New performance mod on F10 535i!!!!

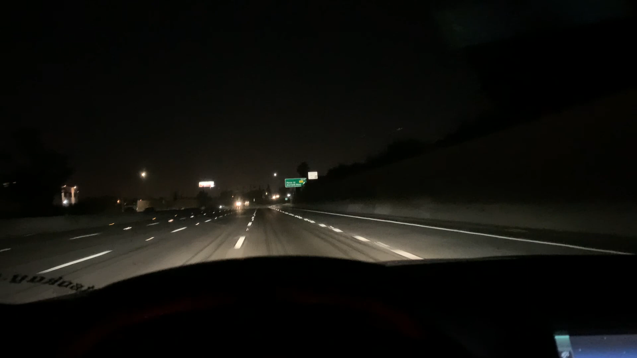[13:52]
Once I get over this little corner, you guys will be able to see that shit, bro. She looked crazy close. Look, right there.
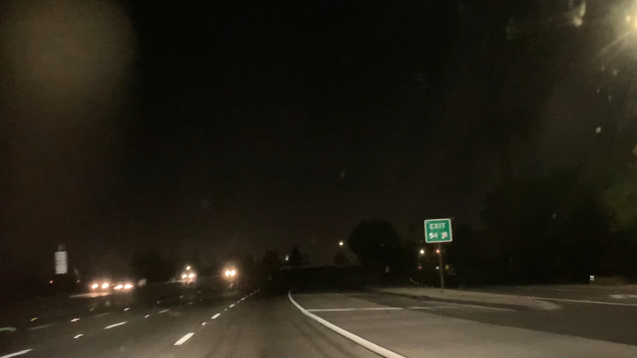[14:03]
Boom. You guys see that shit? It's like right there, bro. What the fuck? That's insane. Earlier it looked like a big ass cloud just full of fire. That's crazy, bro. Yo, everybody stay safe, bro.